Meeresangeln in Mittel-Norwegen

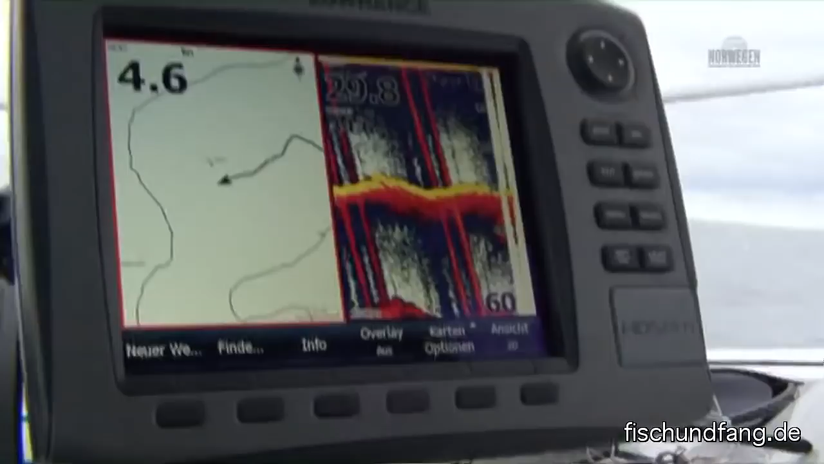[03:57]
Zuerst steuert Stefan ein Plateau an, an dem er größere Dorsche vermutet.
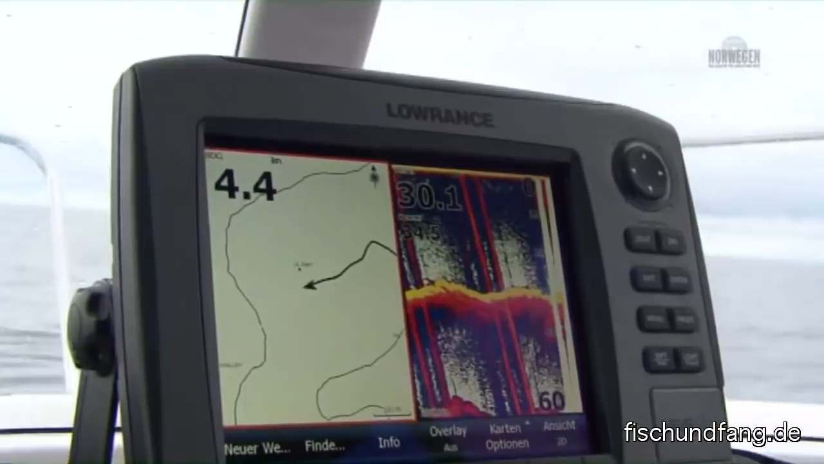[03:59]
Es geht darum, erstmal den Fisch zu lokalisieren. Haben wir aber welchen Fisch da? Ich sehe ein bisschen was.
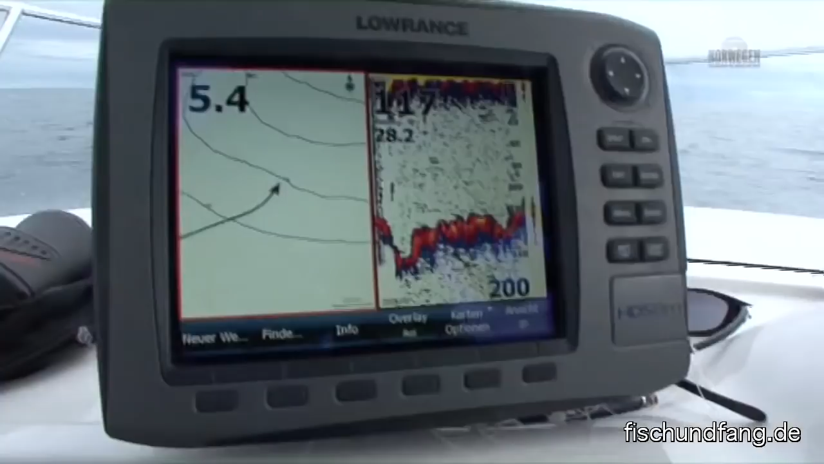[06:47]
Richtig, also wir sind weiterhin am Suchen. Die richtig großen Schwärme haben wir noch nicht gefunden.
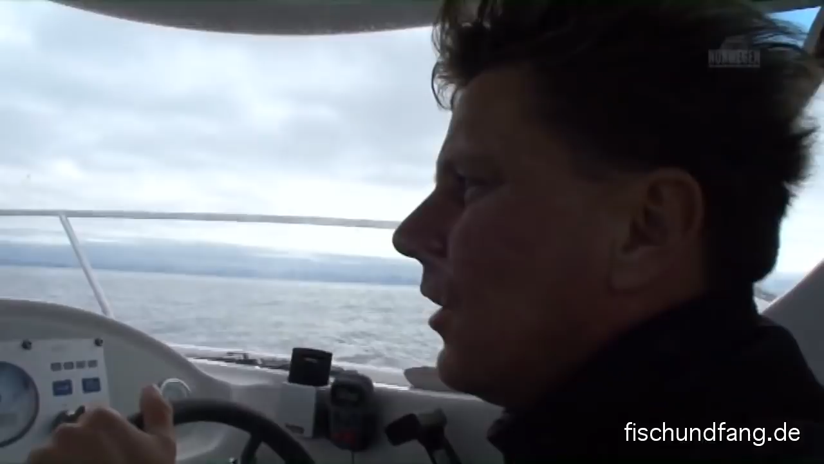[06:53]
Und sind jetzt einen Punkt angefahren. So eine, wie eine Unterwassernase, ja. Da kommt so ganz steil hoch auf 16 Meter mitten im Meer. Das ist schon irre.
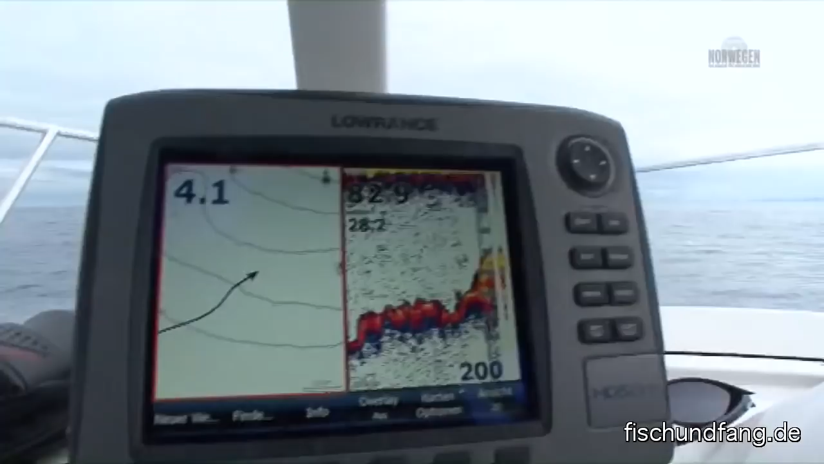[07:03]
So, man sieht das auch jetzt am Echolot, wie steil das hier hoch geht. Und jetzt müssen wir halt die kleinen Köder finden.
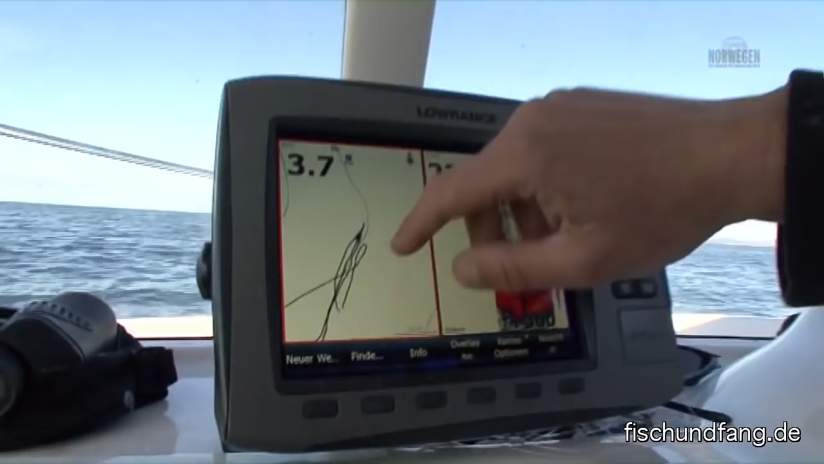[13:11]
Also wenn man mit dem Echolot dann vom flachen Wasser ins Tiefe fährt, geht es 70, 80, 100 Meter,
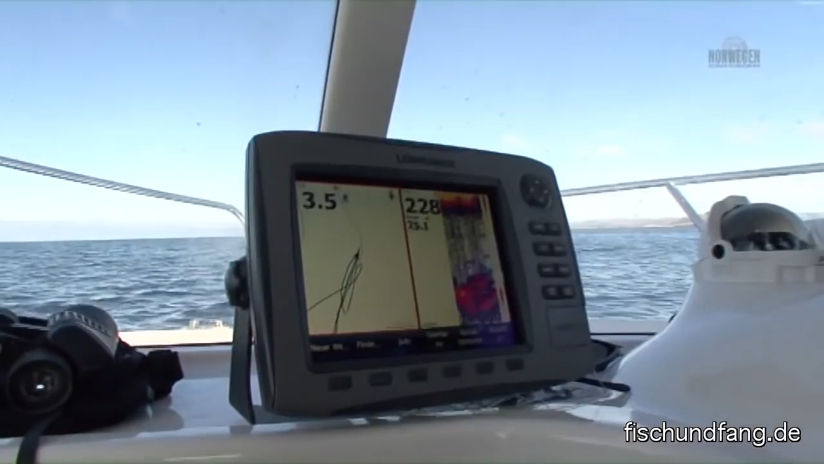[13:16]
120 Meter und dann setzt das Echolot aus und setzt wieder ein bei 200 Metern. Das bedeutet, das ist eine Steinwand und das sind die Plätze, wo die Rotbarsche stehen.